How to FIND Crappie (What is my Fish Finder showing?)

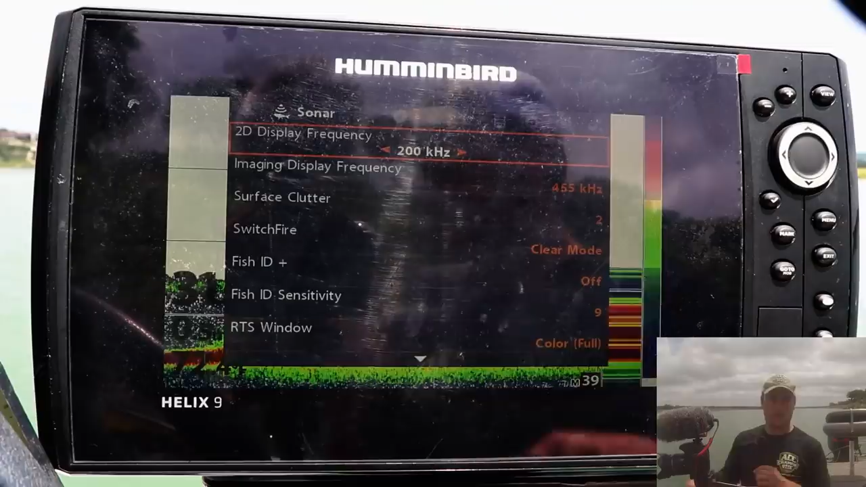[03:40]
kilohertz or that narrow cone angle you can take one third of your total depth
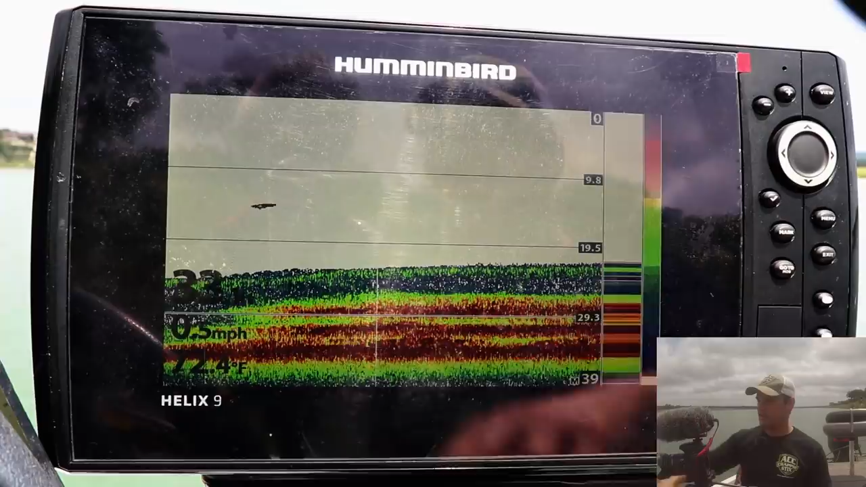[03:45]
On screen: water 72.4°F, speed 0.5 mph
so in this case i'm at 33 feet one third of that is 11 feet that is how far
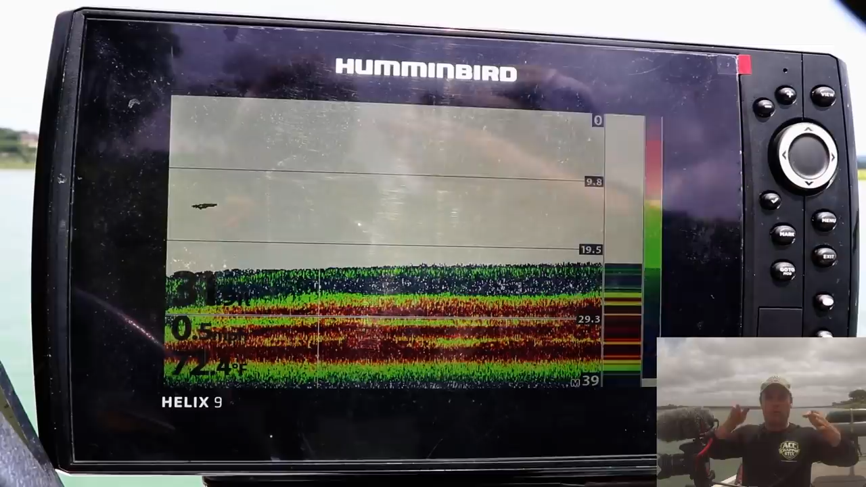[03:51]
On screen: water 72.4°F
across my cone is reading on the lake surface or on the lake bottom excuse me and
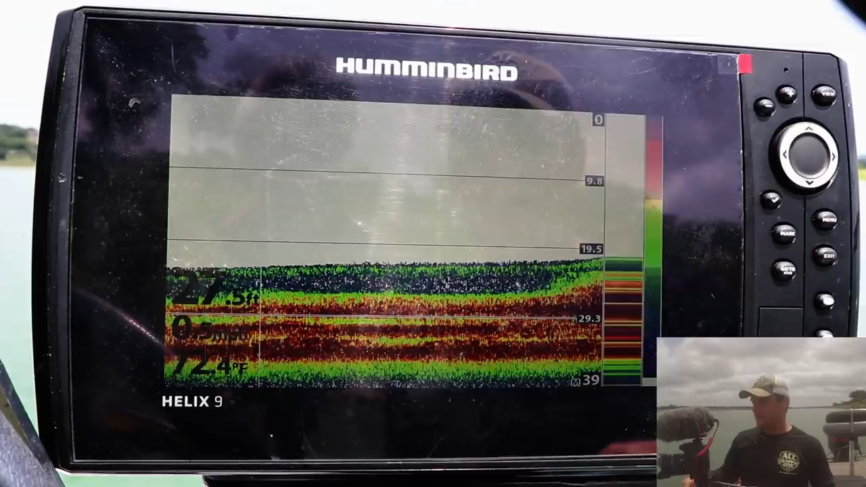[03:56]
when you're running the 83 kilohertz it's a one to one ratio so when you're running that 83
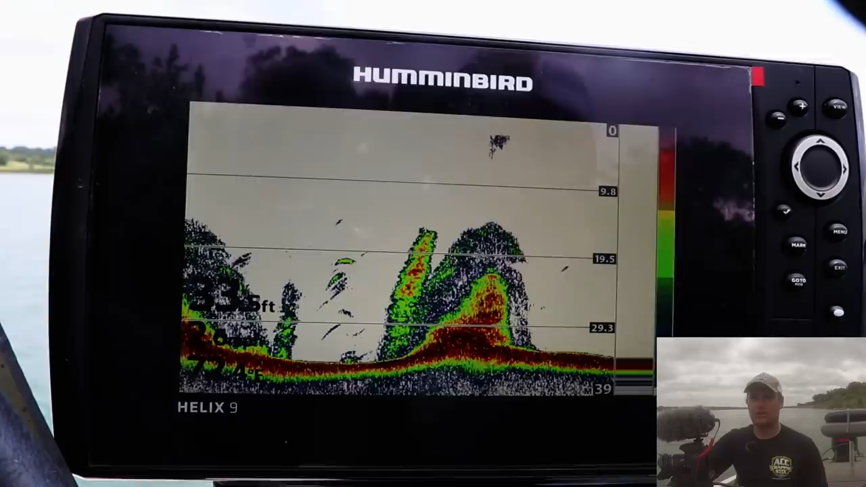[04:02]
kilohertz it's a one to one ratio which means if it's 33 feet of water my
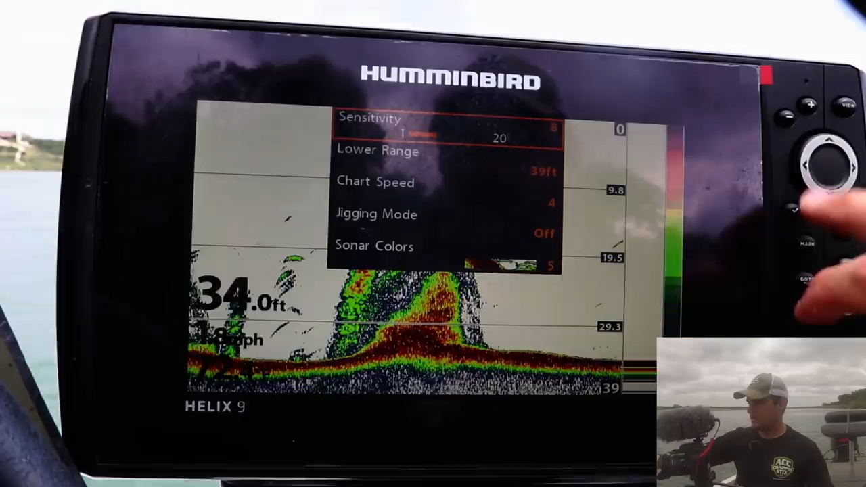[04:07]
On screen: depth 34.0 ft
my cone is reading 33 feet across on the lake bottom
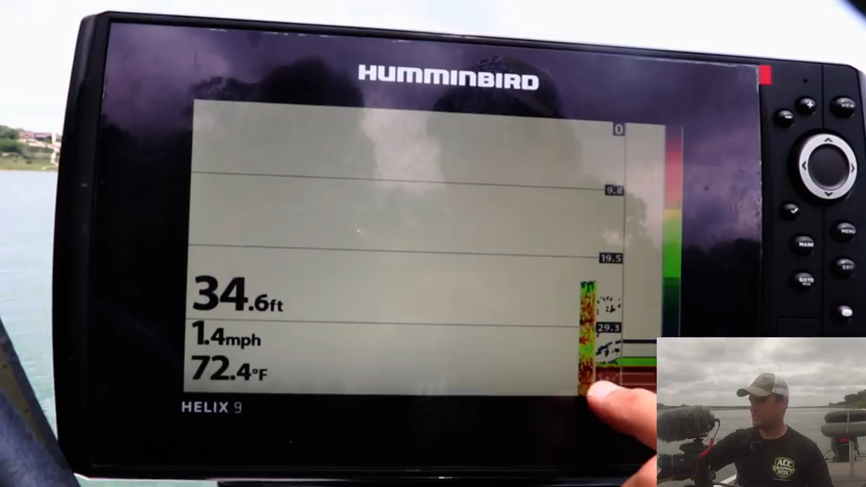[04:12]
On screen: depth 34.6 ft, water 72.4°F, speed 1.4 mph
okay now and if you notice it went from 283 it's a little more pixelated because it's trying to cram more information in your display unit that's just a cool little tip for you but the question that i got in the comment section is where am i in relation to what's showing up on the screen so my transducer is mounted at the transom
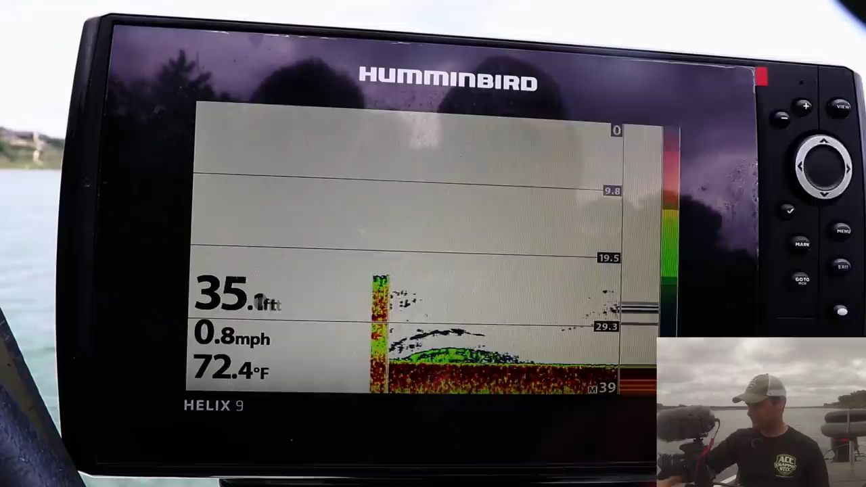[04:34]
On screen: water 72.4°F, speed 0.8 mph
here's my boat we're going to go to this so here's my boat as it's going this
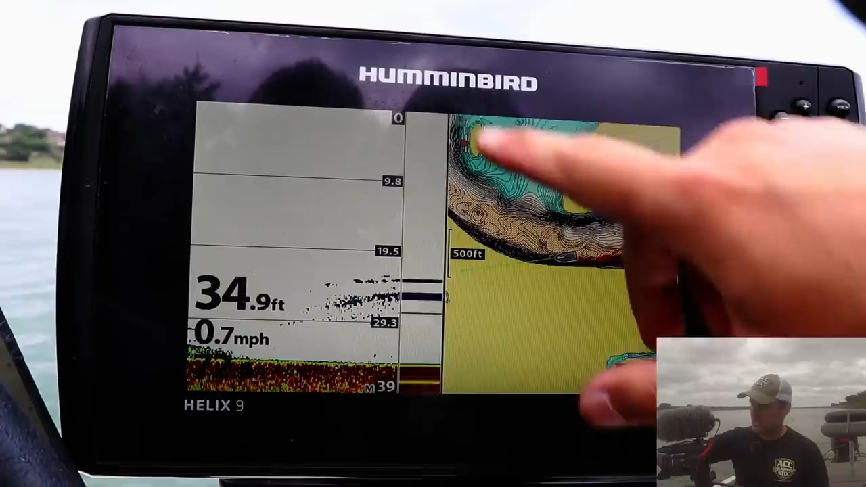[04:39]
On screen: depth 34.9 ft, speed 0.7 mph
way this is where my transducer is mounted right on this corner so this is called the amplitude
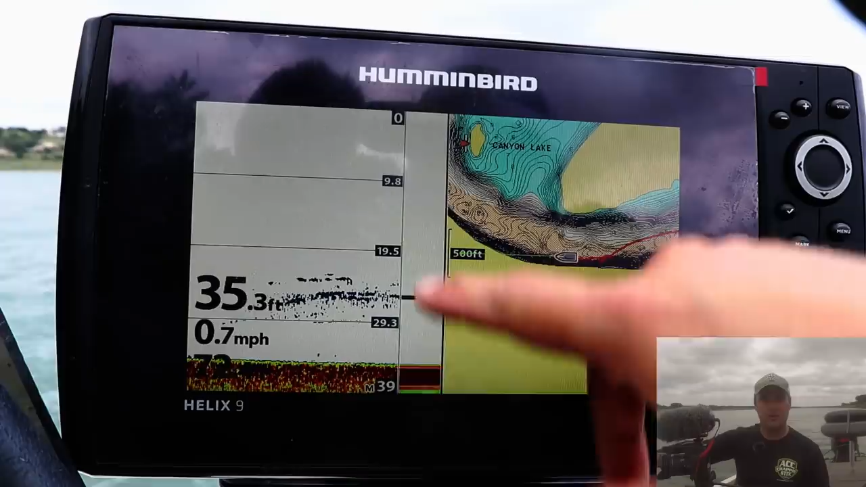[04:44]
On screen: depth 35.3 ft, speed 0.7 mph
meter or the real-time sonar according to hummingbird and anything directly underneath my boat
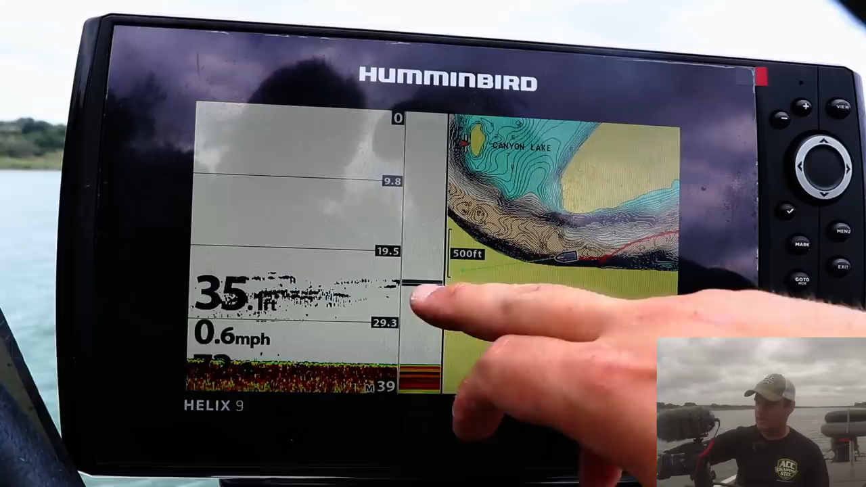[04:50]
On screen: speed 0.6 mph
it's going to show up right there and everything that moves from right to left is historical data
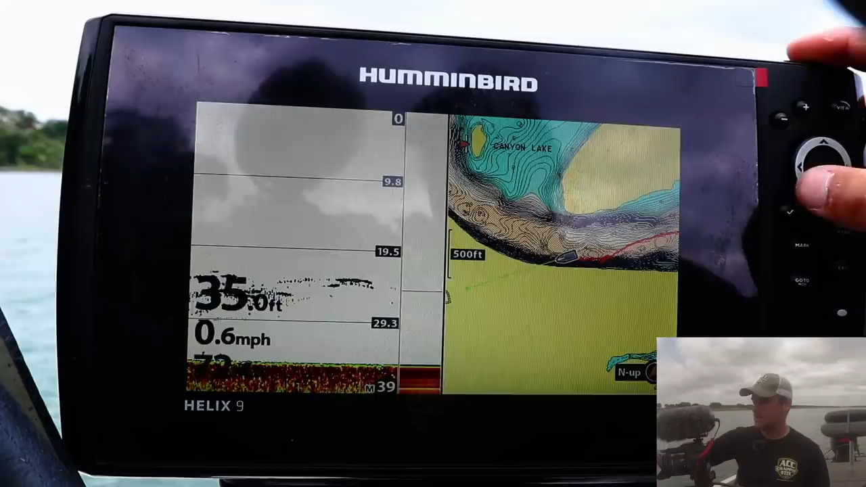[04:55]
On screen: speed 0.6 mph
so if i go to this screen i can actually use my toggle switch
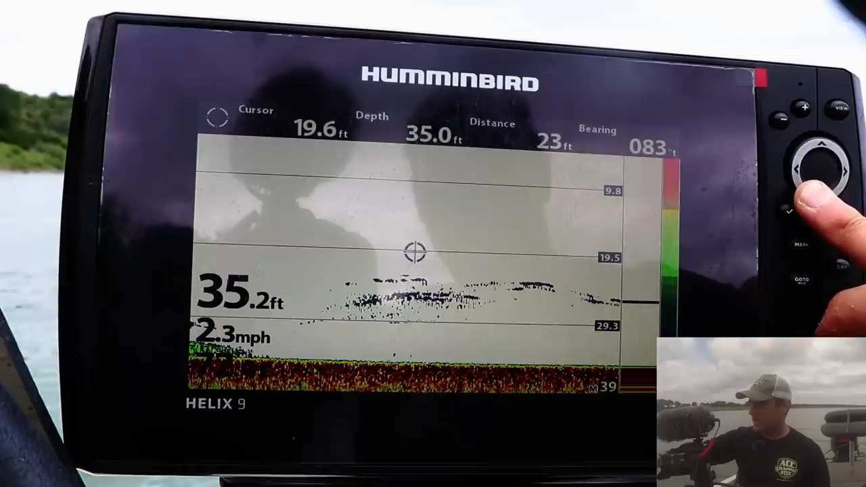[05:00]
On screen: speed 2.3 mph
and it'll show me how far back behind my boat that is see that foot mark not all units can do that some of the smaller ones the the ones that
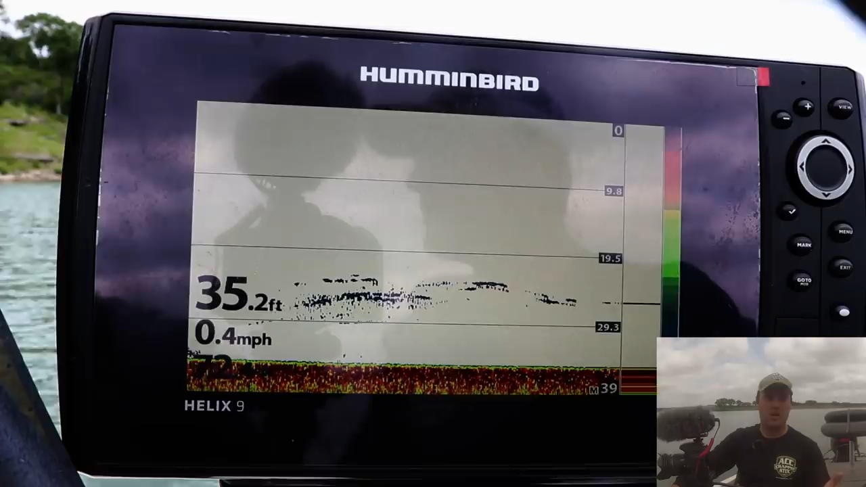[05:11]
On screen: depth 35.2 ft, speed 0.4 mph
are about a hundred dollars might not be able to do something like that but most of them can tell you exactly how far back something is whether it's trees whether it's fish behind your
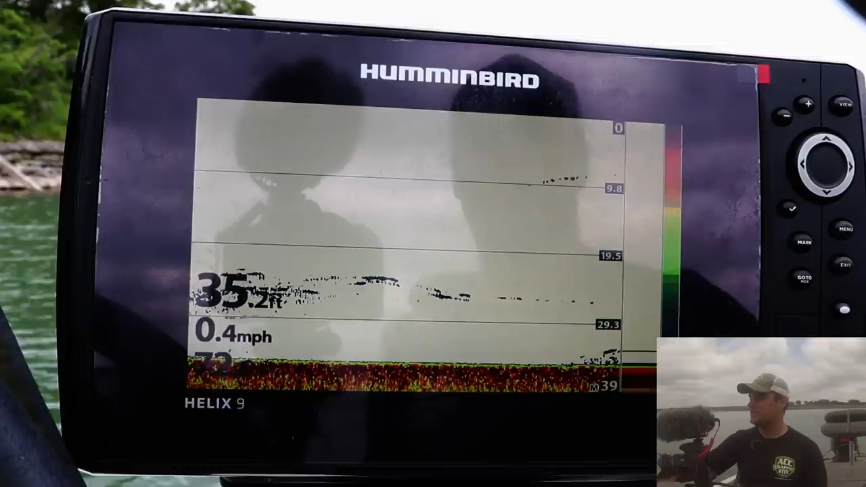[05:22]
On screen: depth 35.2 ft, speed 0.4 mph
boat so before i move on to the down imaging and the side imaging screens i really want to talk about the actual cone angle and what it looks like from the transducer now this is mounted on
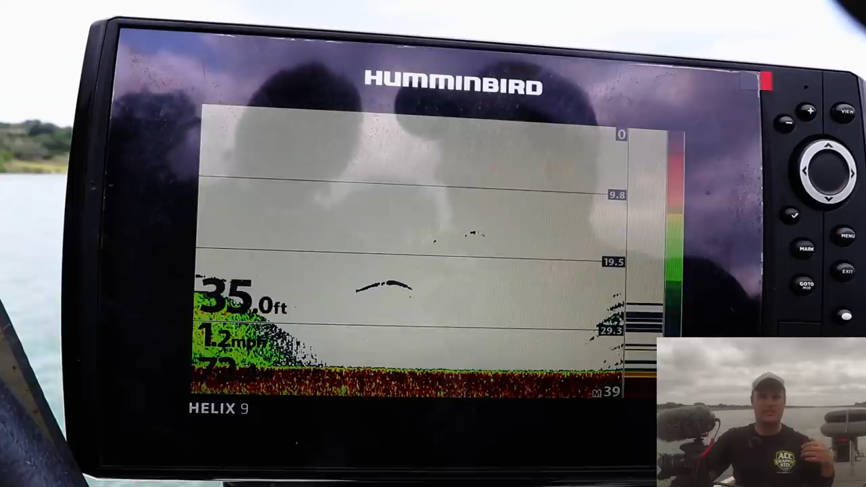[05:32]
On screen: depth 35.0 ft, speed 1.2 mph
the right side or my starboard side of my boat at the stern and if i'm in 33 we'll call this 33 feet of water that's showing 11 feet across on the lake bottom
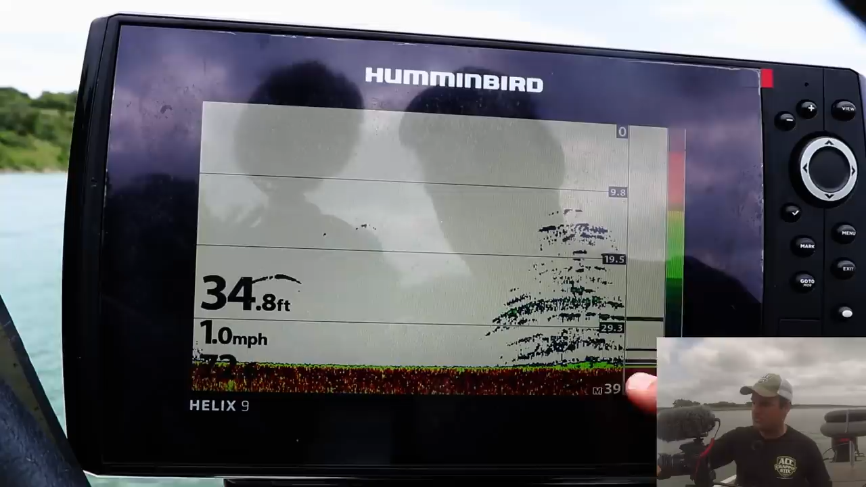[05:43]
On screen: depth 34.8 ft, speed 1.0 mph
but as i move up the water column let's say i'm only 10 feet down that's only showing three feet across three feet of water from where my transom is mounted so if you only have a 2d
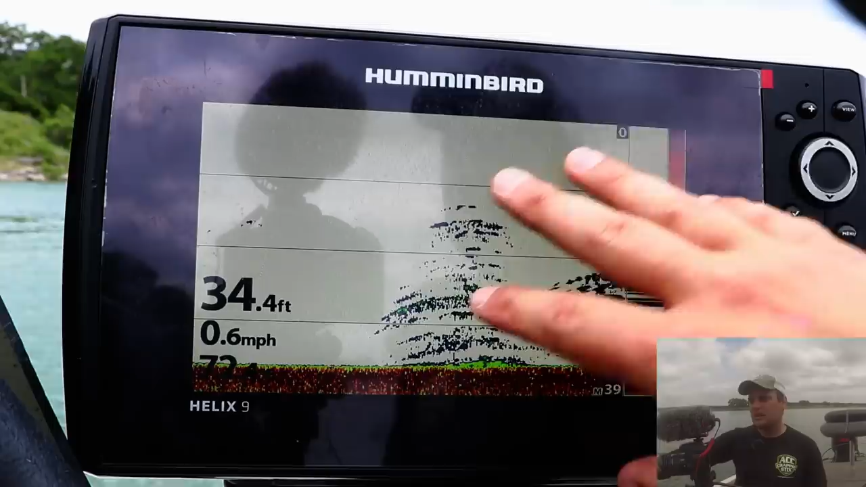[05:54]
On screen: depth 34.4 ft, speed 0.6 mph
or a traditional sonar unit display preferably if you have gps